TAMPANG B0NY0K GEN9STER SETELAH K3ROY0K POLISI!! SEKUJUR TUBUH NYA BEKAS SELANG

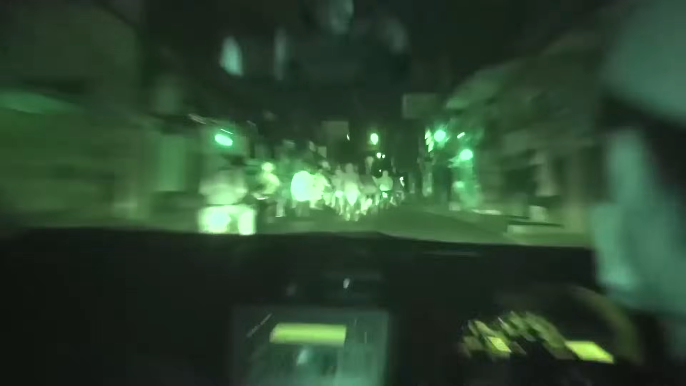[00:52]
Ia mengalami nasib naas saat berupaya menghentikan keributan atau perkelahian antar kelompok pemuda di Kampung Simpang 3 Sipin, Kecamatan Kota Baru, Kota Jambi.